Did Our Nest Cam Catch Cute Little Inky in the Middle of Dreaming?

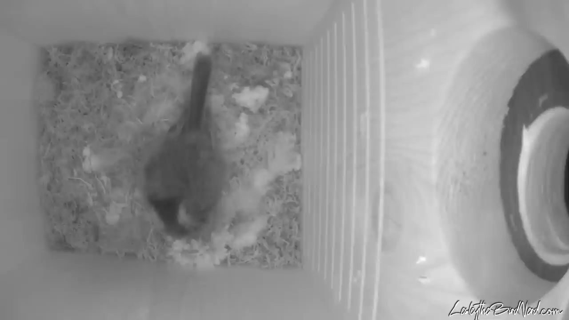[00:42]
At 4 a.m., Inky is fast asleep. Then, at 4:18, the camera is triggered again, and Inky does a weird, sluggish movement twice. Little sounds can be heard coming from her, too. After that, she seems to fall back to sleep.
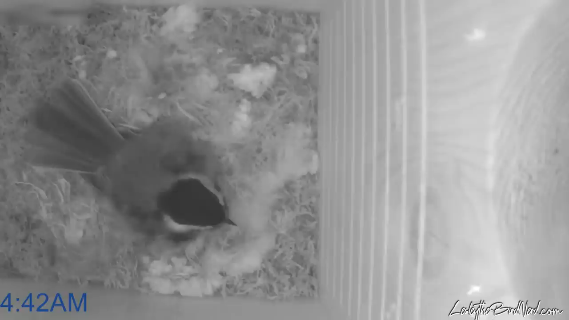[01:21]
Now that you saw it, let me give my thoughts on what I think may be going on. It looks to me that Inky is asleep or half awake, half asleep, and is acting out her dream. Kind of like what happens to us sometimes.